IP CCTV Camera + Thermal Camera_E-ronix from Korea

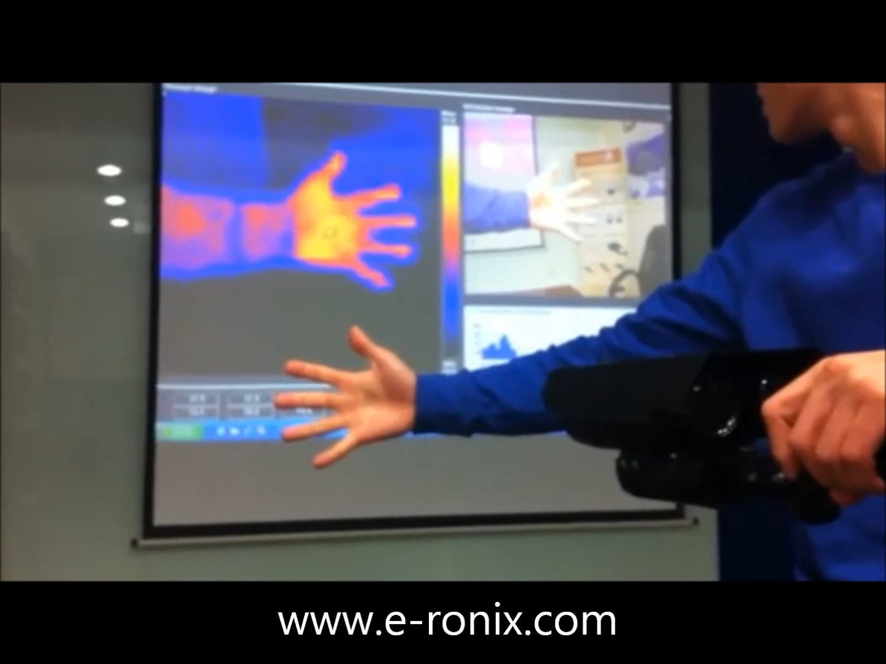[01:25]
If the temperature exceeds the certain level, the camera recognizes it as a danger and alarms automatically.